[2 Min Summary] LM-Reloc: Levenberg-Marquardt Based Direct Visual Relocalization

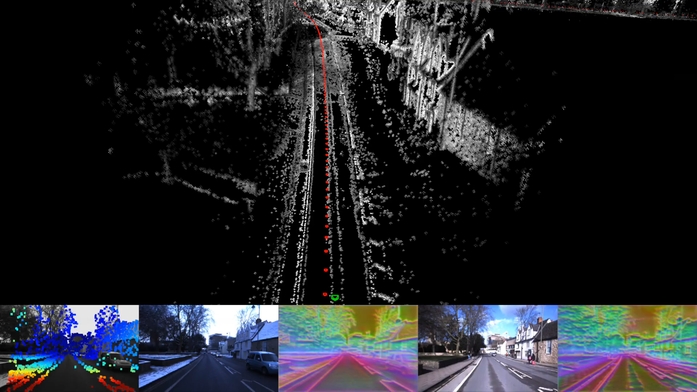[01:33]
We further provide a qualitative relocalization demo, showcasing how our approach can be applied in practice.
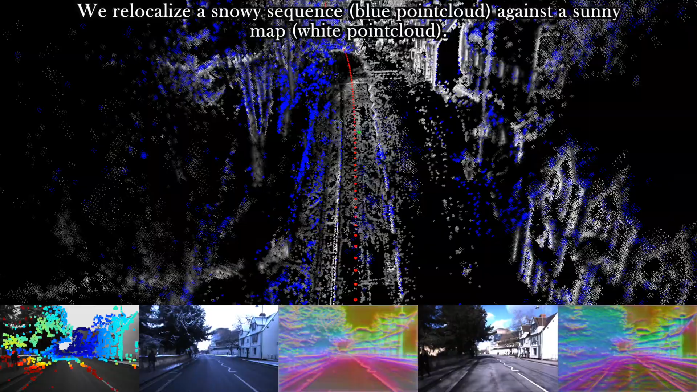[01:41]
Here, we relocalize the snowy sequence against the map taken in sunny condition. You can see the point cloud of the map in white and the point cloud of the current sequence in blue.
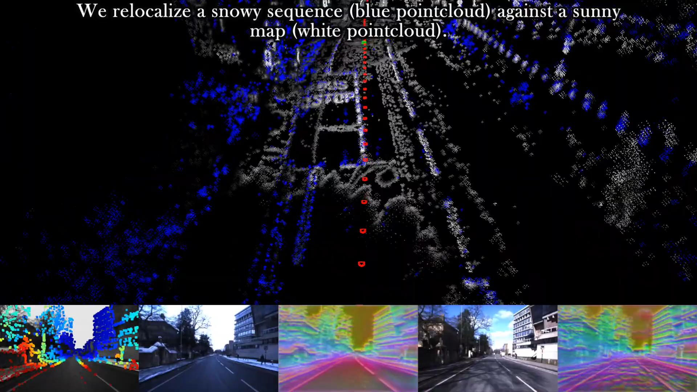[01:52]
They align very well, which shows that the relocalization is accurate.